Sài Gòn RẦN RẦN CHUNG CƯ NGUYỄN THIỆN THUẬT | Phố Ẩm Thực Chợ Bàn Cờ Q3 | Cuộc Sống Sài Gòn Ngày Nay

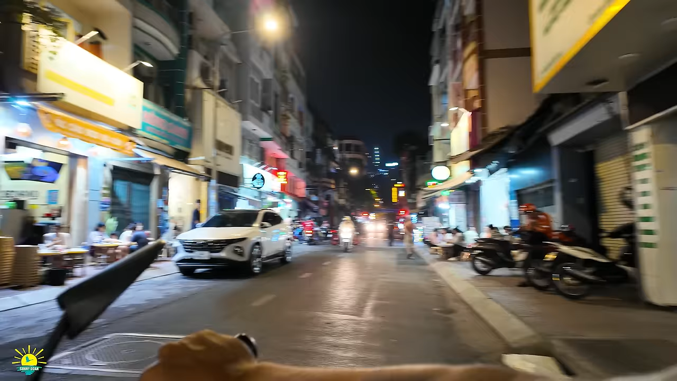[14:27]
có bà con còn buôn bán. Ngày xưa là con đường bán quần áo gọi là coi như là nổi tiếng ở khu vực Bàn Cờ.
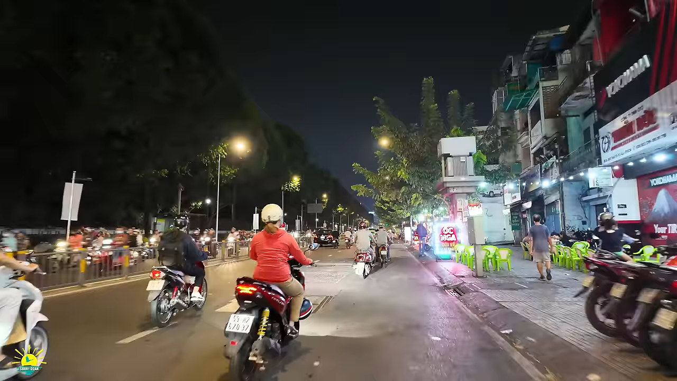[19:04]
Quán ốc và vắng nè, đó quán ốc nè.
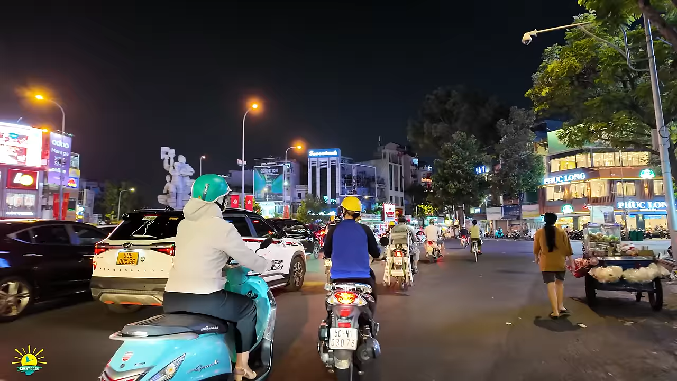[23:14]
Phan Đình Giản, Lý Thái Tổ, Nguyễn Tri Phương, không, Nguyễn Tri Phương ra hướng kia, Lê Hồng Phong, Bê Túc Ký, sorry anh chị, nhiều lúc quên. Rồi chúng ta đi con đường Lê Hồng Phong, Bê Túc Ký. Thời gian xưa thì cái khu vực này là xe, bến xe cũ mà anh chị. Cái khu vực này là những chuyến xe của Lâm Đồng nè, Đà Lạt nè, đậu ở đây.
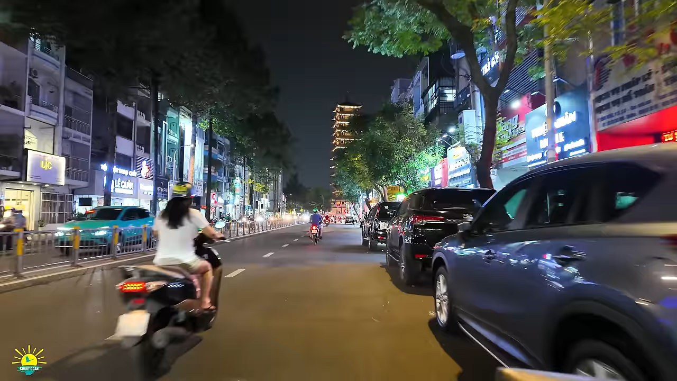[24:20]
Cái tháp ẩn khuất dưới hàng cây.